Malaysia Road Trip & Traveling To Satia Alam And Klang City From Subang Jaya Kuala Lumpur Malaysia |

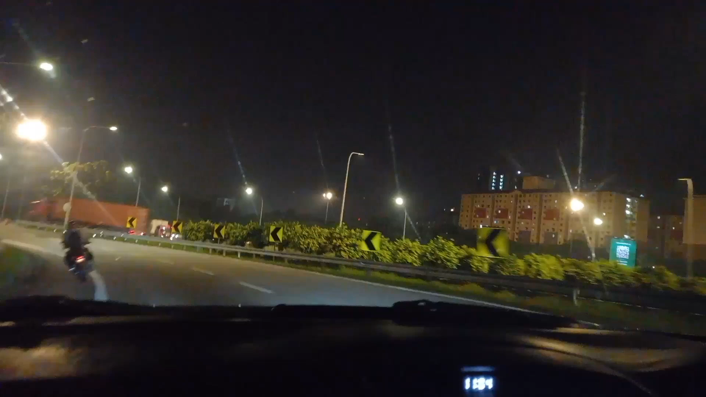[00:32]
جیسا آپ کو ویڈیو بنا کے دکھائی بھی ہے سانوے لگون کی اور سانوے پیرامیڈ کی تو ابھی جوانا ہم واپس جا رہے ہیں ستیالم ابھی ہم جوانا ہائیوے پہ آ چکے ہیں
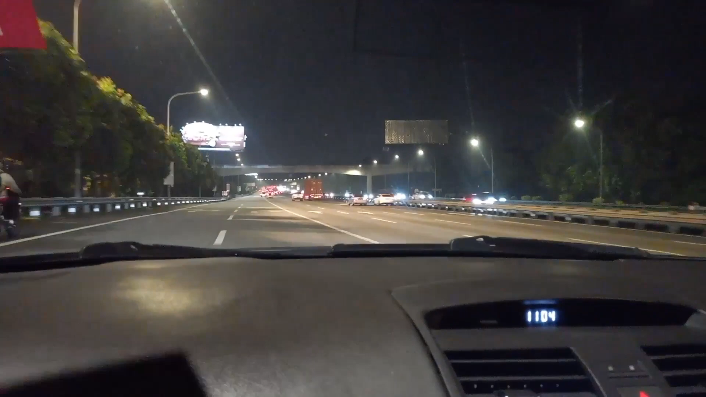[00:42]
ادھر سے جوانا سیدھا جائیں گے ستیالم کی طرف ساتھ میں دوست ہے ہے وہ ڈرائیو کار رہے ہیں ہوا جوانا آپ کو نائٹ جو روٹری پہنا وہ دکھاتے ہیں یہ ملیشیا کے مین ہائیوی ہے
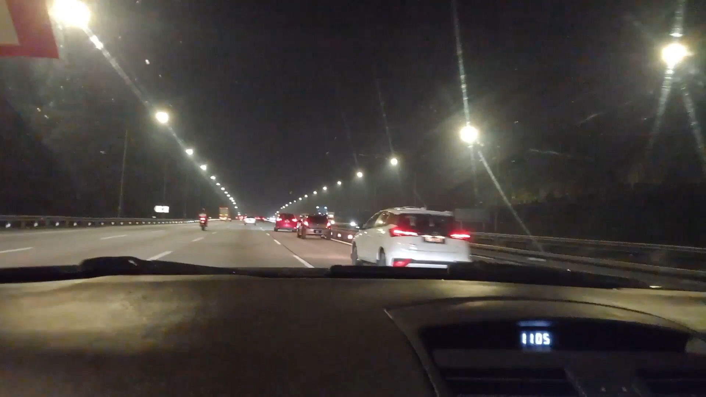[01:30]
چار لائنیں ہیں بہت کھلے روڑ ہیں پھر بھی جوانا جائم بہت ہو جاتا ہے ابھی جوانا ٹائم بہت زیادہ ہو گیا اس سے جوانا اتنی ٹریفک نہیں ہے روڑ پہ شام کا ٹائم جوانا بہت رائش ہوتا ہے بہت جائم ہوتا ہے روڑ جوانا ملیشیا کے بہت سورہ لگے ہیں اور ٹریفک کا نظام بھی گاڑی جوانا وہ ٹیکنگ نہیں کرتی
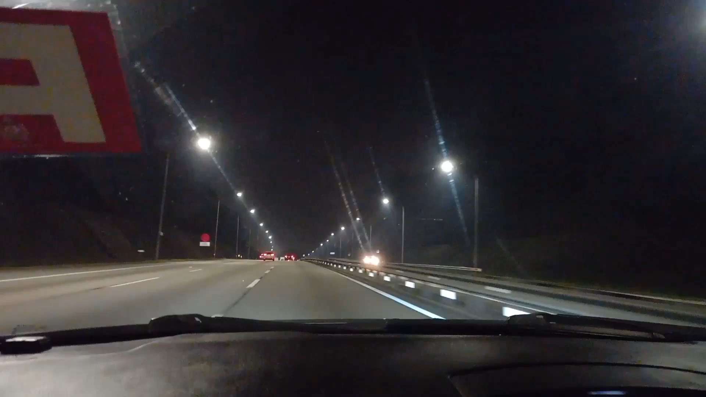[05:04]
انشاءاللہ اسٹا اسٹا جوانا ویڈیو بہت اچھی ہوگی اب جوانا نیا نیا شروع کیا ہم میں ایک سو بیس کی سپیڈ سے جا رہے ہیں روڈ جوانا خالی ہیں اتنا رش نہیں ہیں
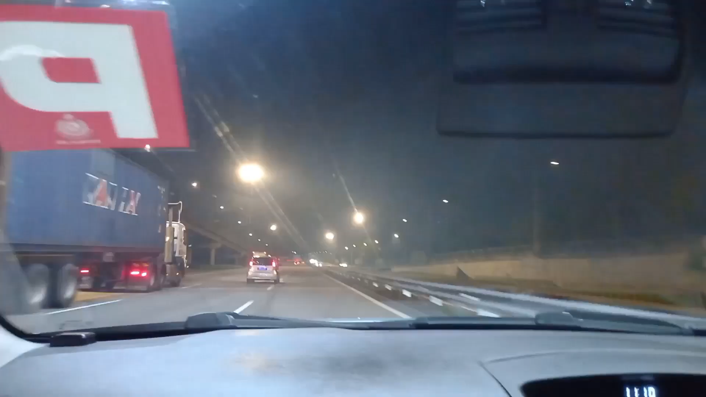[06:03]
ابھی ہم نے جانا کلانگ مدر کام ہے تھوڑا ایک دوستیں ملنا ہے مدر سے اس کو ملکے اس سے کام ہے تھوڑا تو اس کے بعد پھر ساتھی عالم جائیں گے
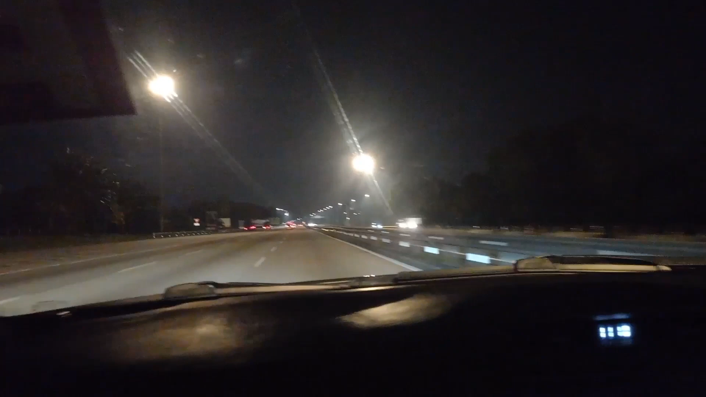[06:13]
یہ جو سیدھا ہائی وی ہے نا یہ کلانگ کی طرف جا رہا ہے یہ لائٹیں جو لگی ہیں نا یہ تقریباً فل ہر جگہ ہیں ہائی وی پہ
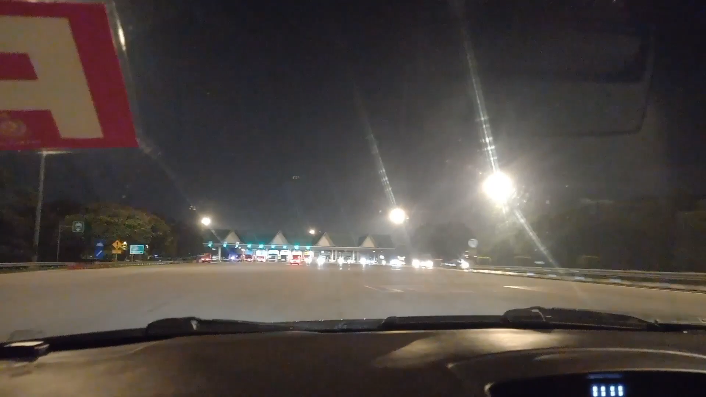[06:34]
ملکے ہیں نا یہ کلانگ کا ایکزیٹ کا ٹول پلز ہے اس کے بعد بھی ایک آئے گا
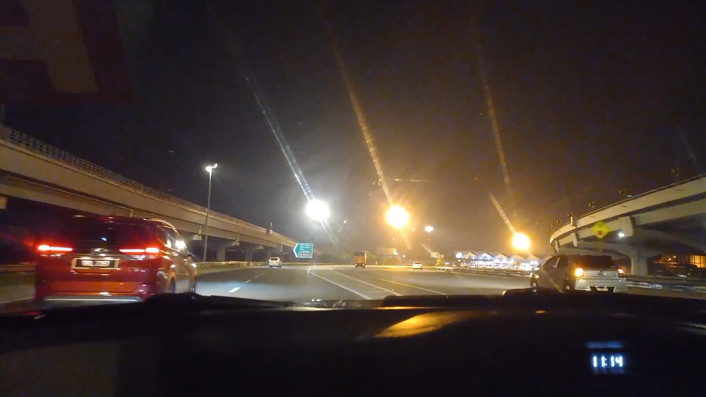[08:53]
یہ جوانا جیٹی روڈ کا جوانا وہ پول پلاز ہے
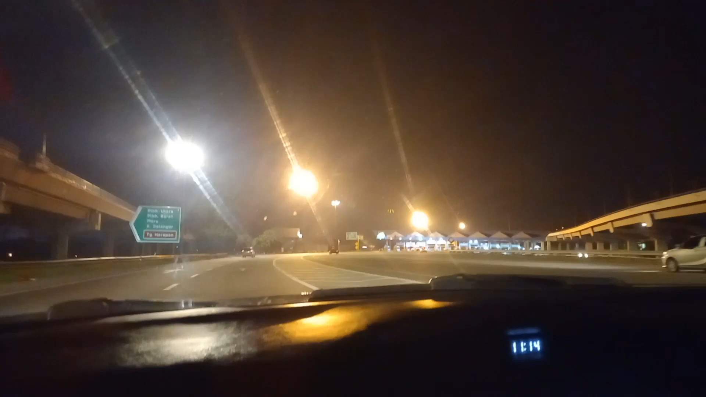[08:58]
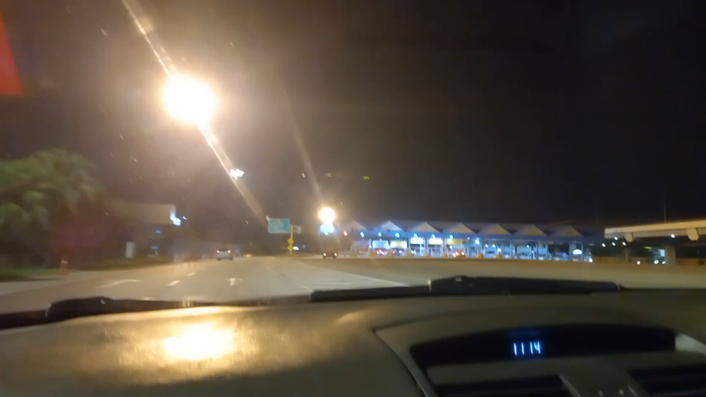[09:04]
ادھر سے جوانا دو روڈ نکل رہے ہیں کے جل کو ایک ہائیوے اور ایک جوانا میں اینڈی ٹی ڈوڈ
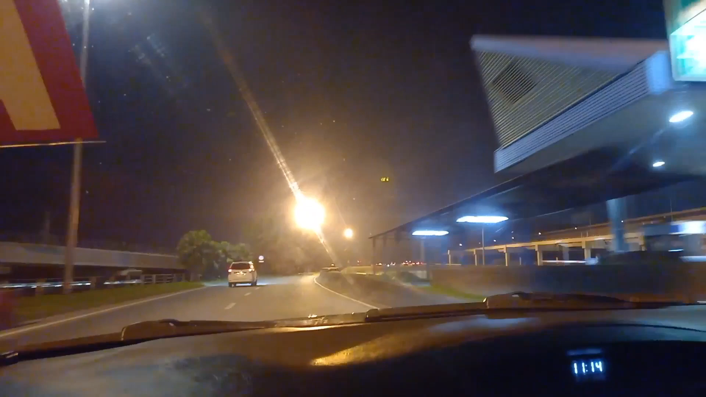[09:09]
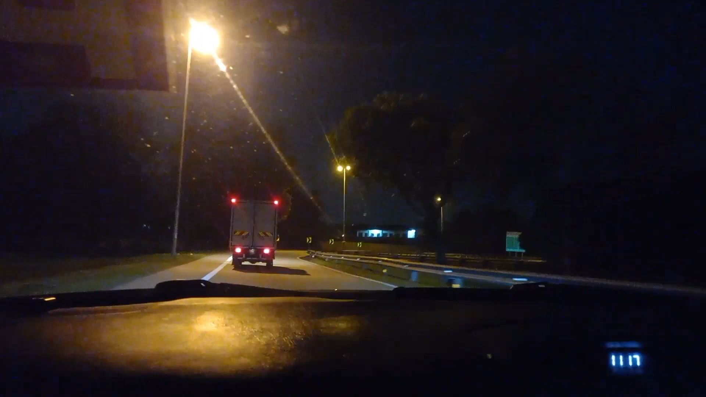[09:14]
یہ بھی جوانا بھوکی دراجہ کا جو ایری آنا وہ ہم نے خراس کیا ہے یہ جو سیدھا نا ہم نکل رہے ہیں ہم نے ادھر رتو پنجم کی
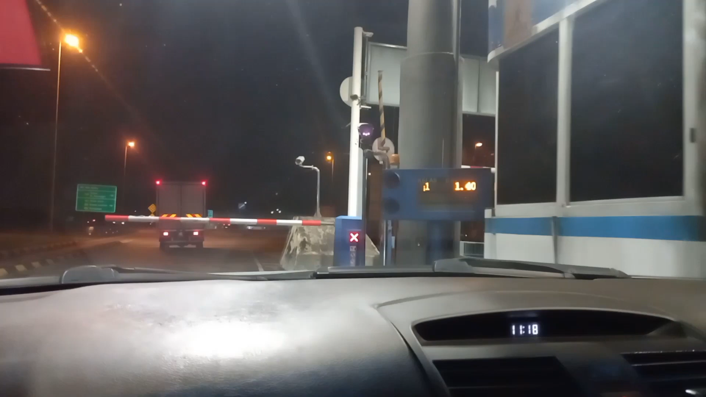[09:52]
یہ جو میں آئے ہوئے ہیں ہم جوانا بھی اس سے اتر گئے ہیں یہ سامنے جو
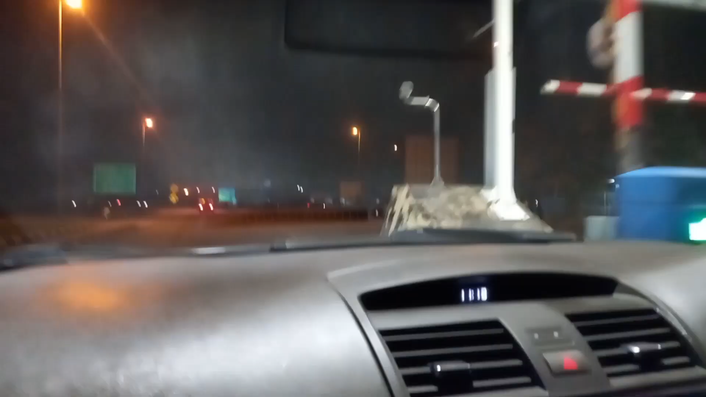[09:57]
جیٹی روڈ ہم بولتے ہیں نا وہ ہے سامنے یہ جو سیدھا روڈ ہے نا جیٹی روڈ